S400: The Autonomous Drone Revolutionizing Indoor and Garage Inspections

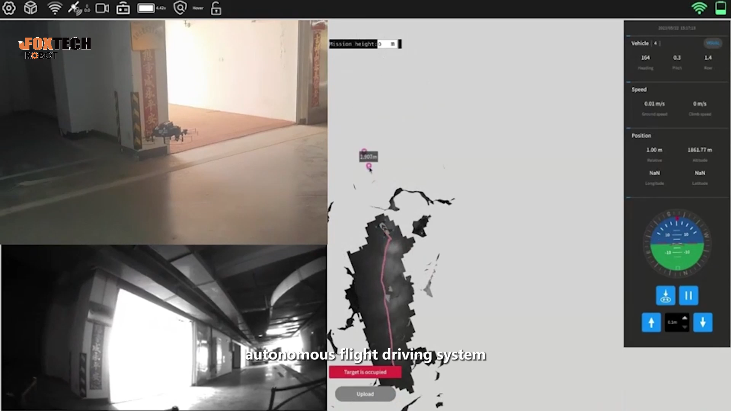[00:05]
which can integrate functions such as control and navigation,
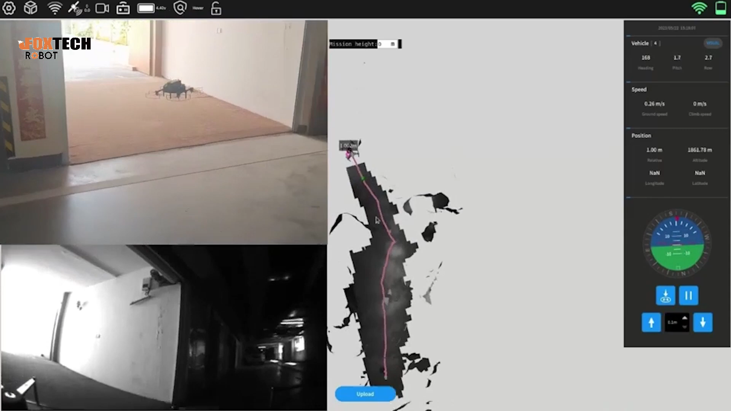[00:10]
three-dimensional space perception and positioning, path planning and decision making,
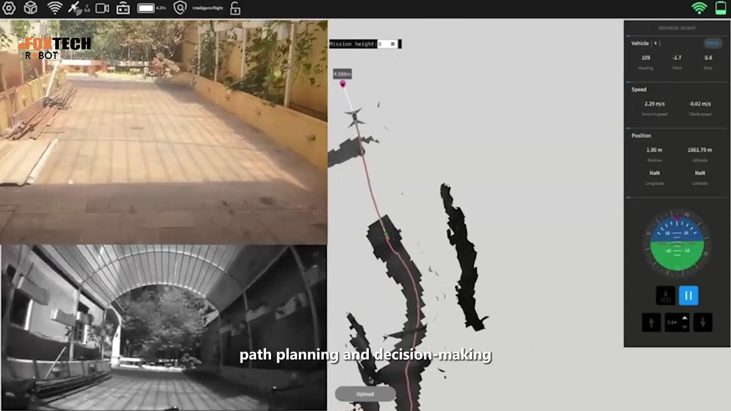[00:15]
and real-time autonomous obstacle avoidance.
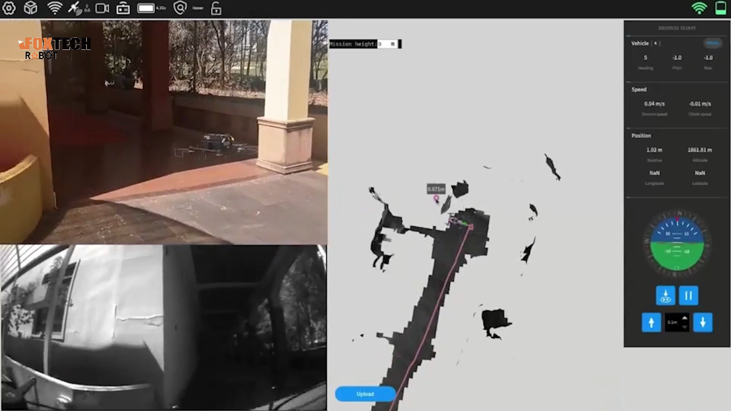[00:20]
In situations such as strong electromagnetic interference environments,
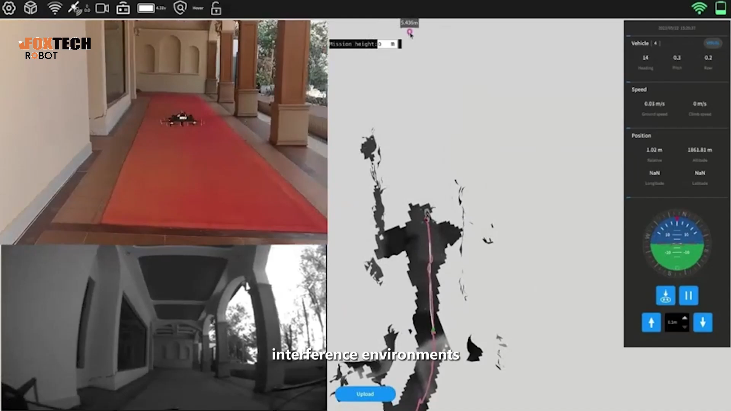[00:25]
indoor complex obstacle environments, and no satellite signals,
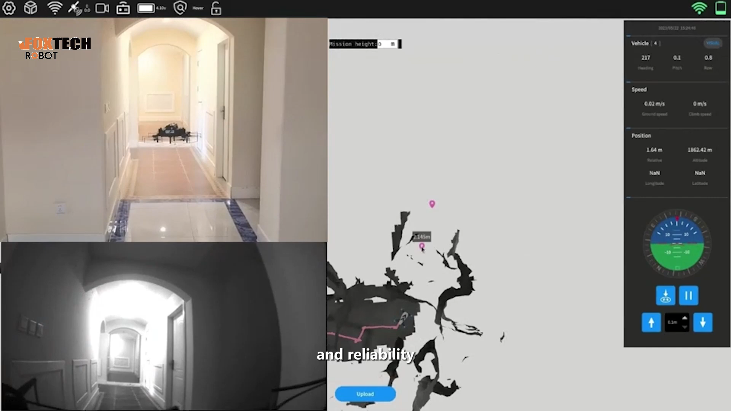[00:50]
In autonomous flight mode,
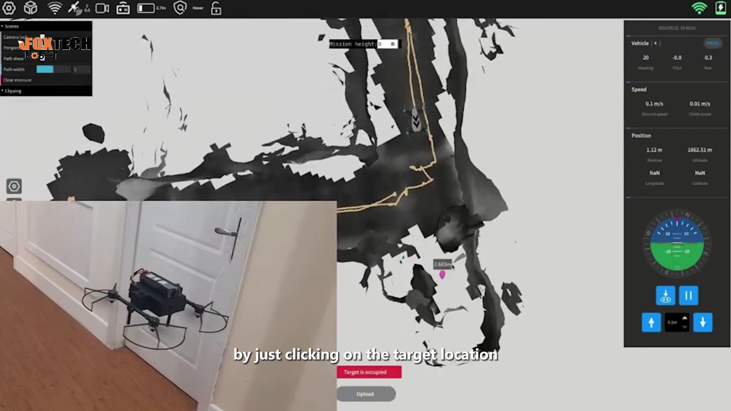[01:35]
greatly reducing the difficulty of operation.
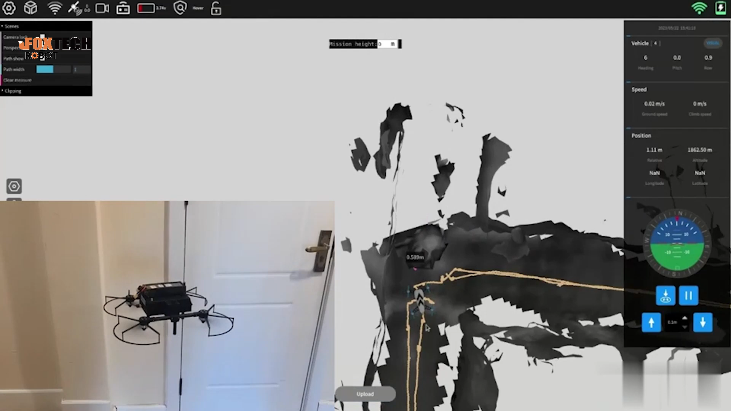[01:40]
The S-400 can construct a three-dimensional digital map of the area.